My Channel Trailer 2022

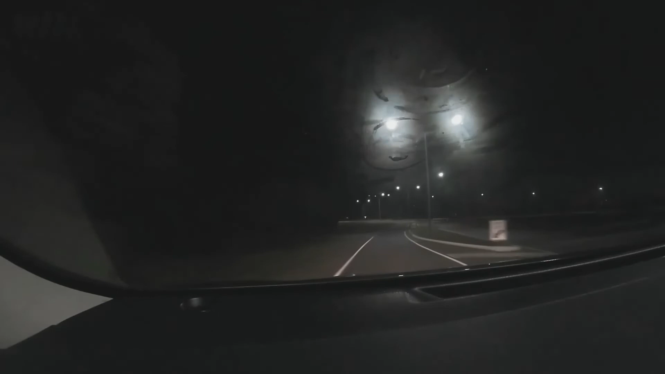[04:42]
towards victor harbour roads uh that that that that is so it's a turn see turning left to victor harbour road roundabout now uh going towards that compass at 813 victor harbour road that is or it might be at um the zone bowling